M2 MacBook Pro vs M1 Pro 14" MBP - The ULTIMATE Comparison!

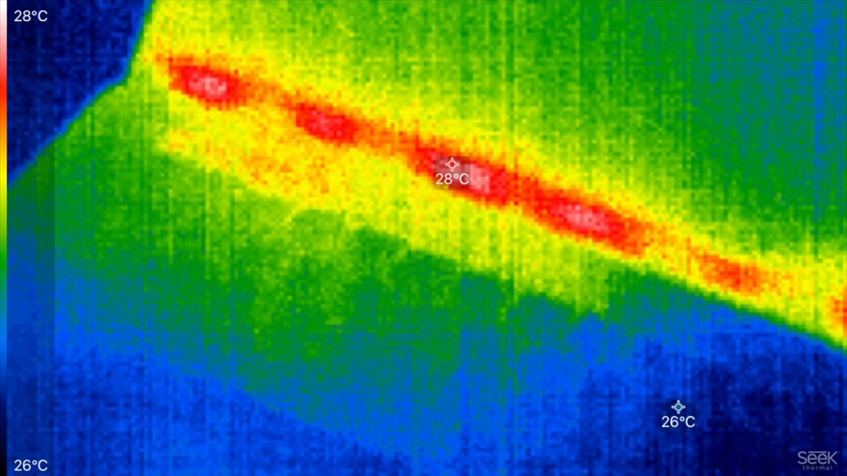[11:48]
On screen: scale top 28°C, scale bottom 26°C
over on the m2 macbook pro you can see that we're idling at around 29 degrees celsius 28 right
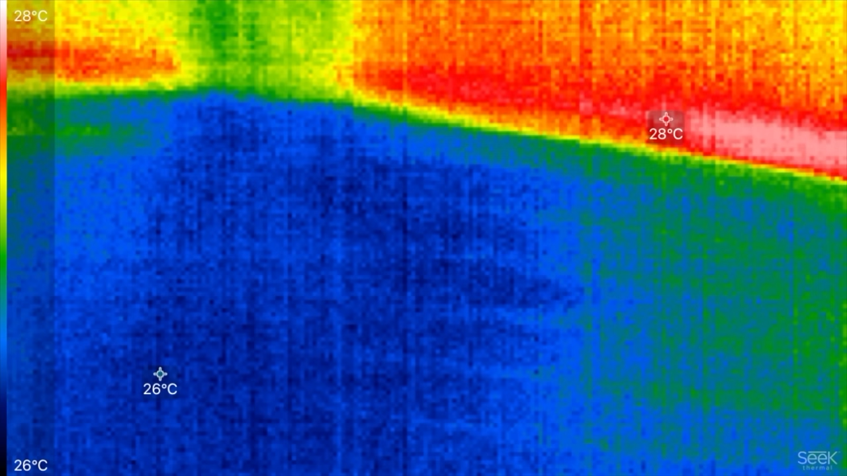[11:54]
On screen: scale top 28°C, scale bottom 26°C
there
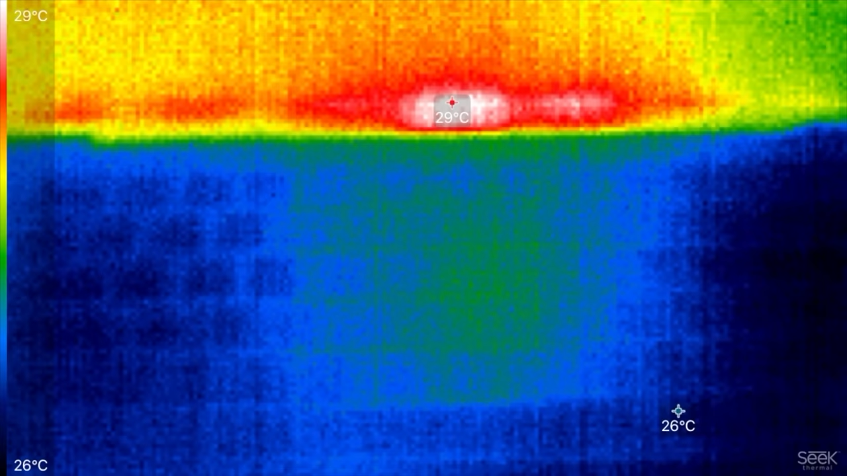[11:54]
On screen: scale top 29°C, scale bottom 26°C
and going over to the 14 inch it's the same 29 degrees actually right there at the top where the heat vents are at now what i have open right over here to the
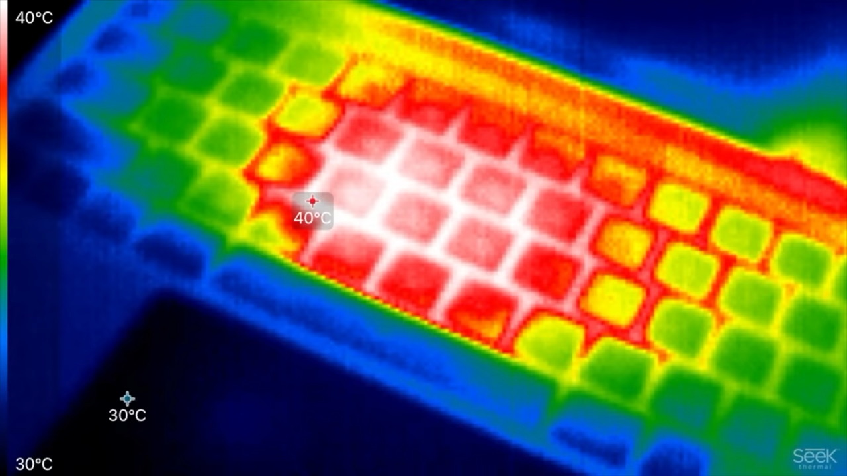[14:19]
On screen: scale top 40°C, scale bottom 30°C
macbook pro and we have a huge heat
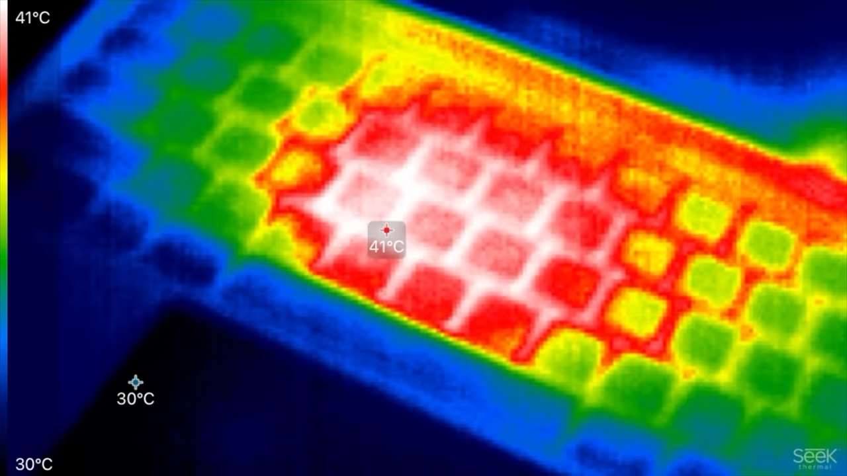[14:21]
On screen: scale top 41°C, scale bottom 30°C
spot right there i saw it hit 41 degrees celsius 40 right now on the m2
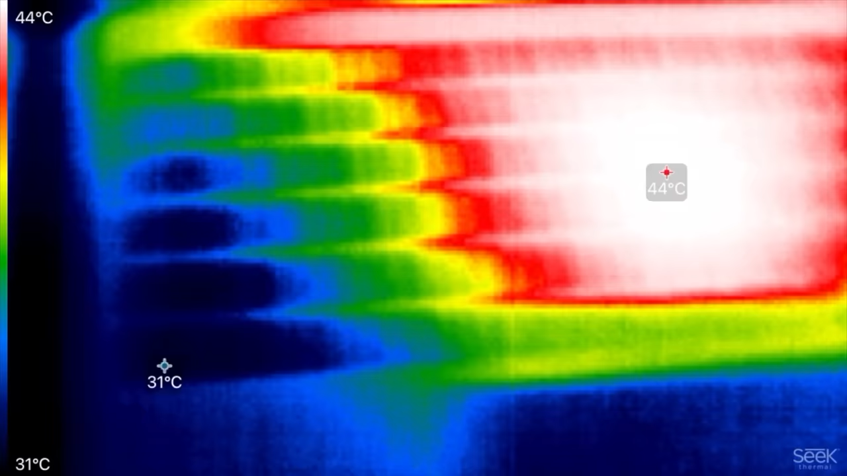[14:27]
On screen: scale top 44°C, scale bottom 31°C
and on the m1 pro 44 degrees celsius so the
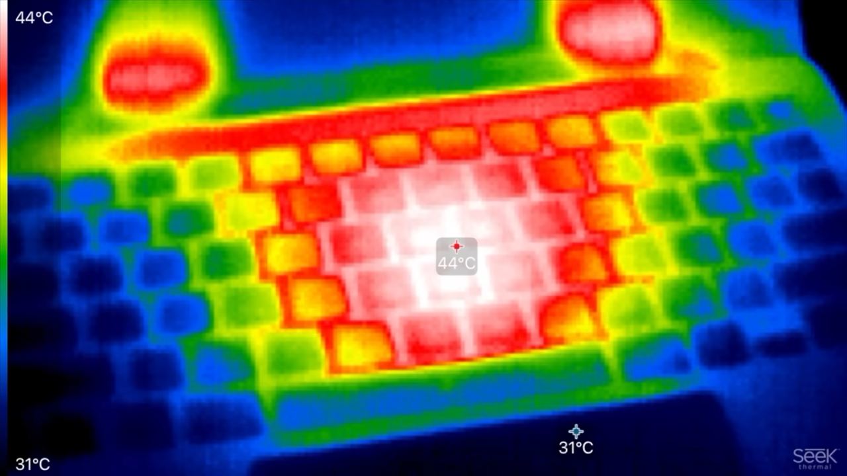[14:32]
On screen: spot 44°C, scale top 44°C, scale bottom 31°C
actual area near the chip is hotter on the m1 pro and the reason the m1 pro is showing 44 degrees celsius